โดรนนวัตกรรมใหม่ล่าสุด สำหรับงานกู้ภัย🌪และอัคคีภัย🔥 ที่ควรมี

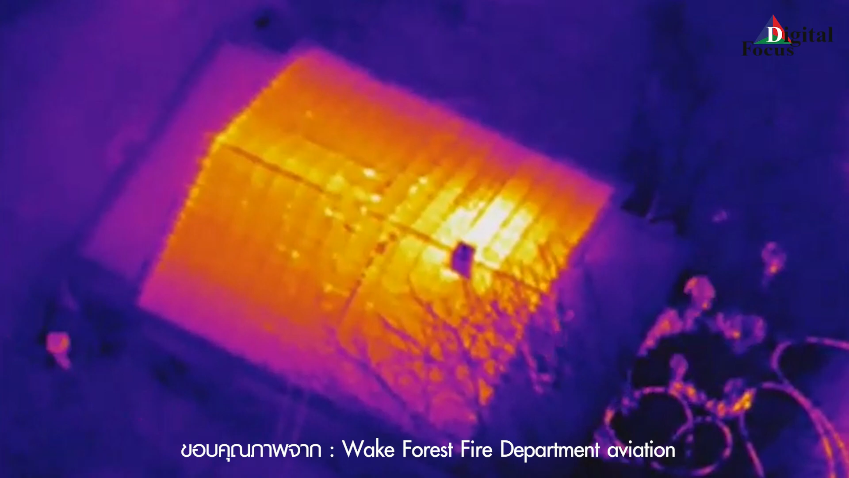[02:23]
านการได้ให้ดูว่าไฟอยู่ตรงไหน คนอยู่ตรงไหนไฟลามไปถึงตรงไหนแล้ว
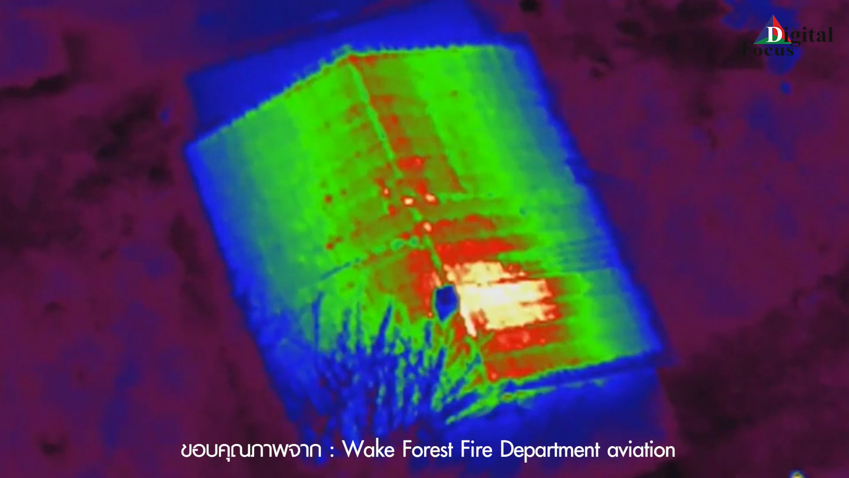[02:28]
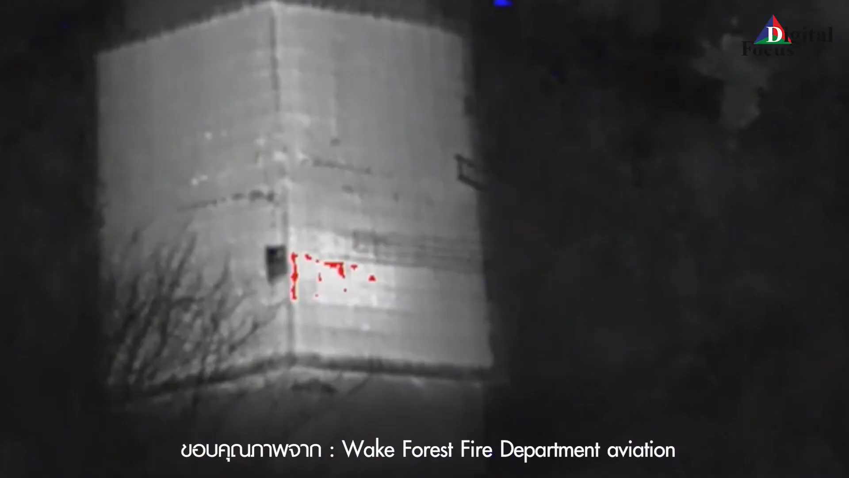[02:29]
สำหรับGlong Thermalข้อที่แตกต่างจากกล้องที่เป็นกล้องปกติก็คือว่าเขาสามารถมองเห็นได้ในเวลากันคืนอย่างชัดเจนนะคร
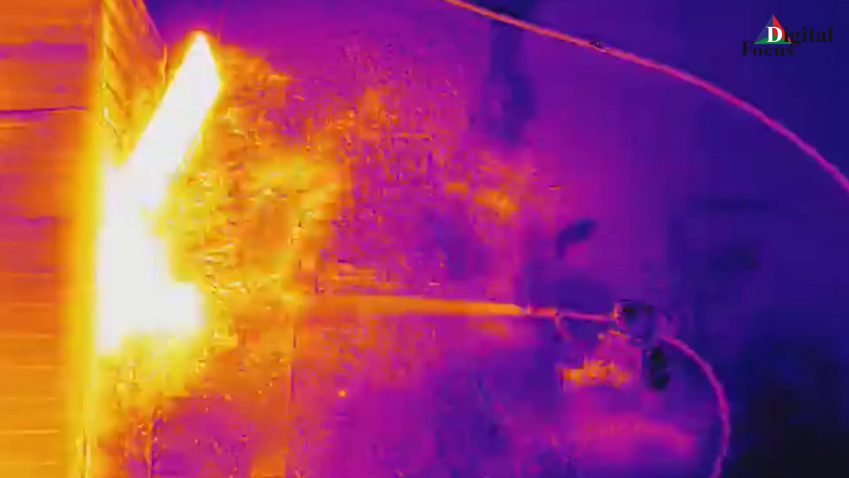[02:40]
ับแล้วก็กรณีที่เกิดตัวเหมาะ
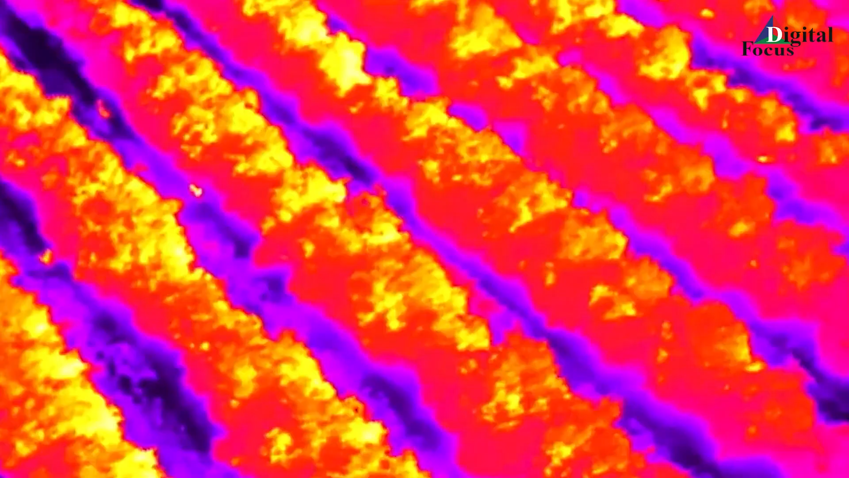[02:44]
ควันนะครับตัวกล้องก็สามารถมองเห็นได้โดยไม่มีอุปสักษ์ใดๆนะครับเพราะฉะนั้นสามารถใช้งานได้ในทุกส